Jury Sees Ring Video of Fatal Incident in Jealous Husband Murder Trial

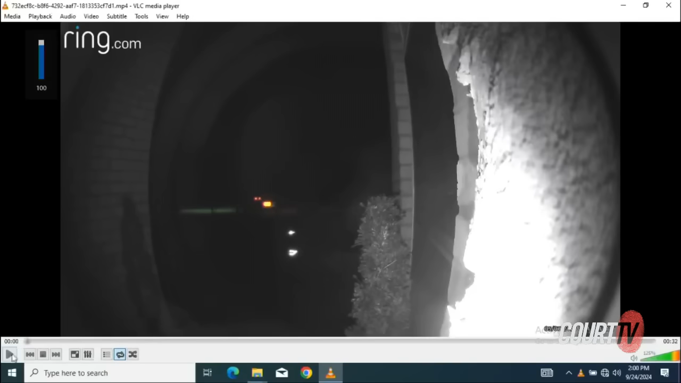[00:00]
Is this from the front of your house? Yes, sir. And this is what your Ring camera showed? Yes, sir. On May 7th, 2023? It did.